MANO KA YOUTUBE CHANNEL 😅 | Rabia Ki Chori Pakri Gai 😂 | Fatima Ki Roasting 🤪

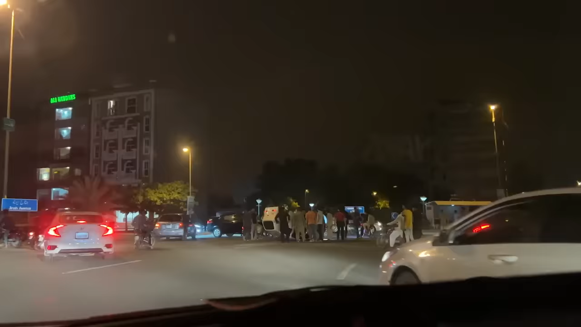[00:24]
ओह माय गॉड, यहाँ आए हैं तो ये हुआ, गाड़ी ही पूरी उलट की है।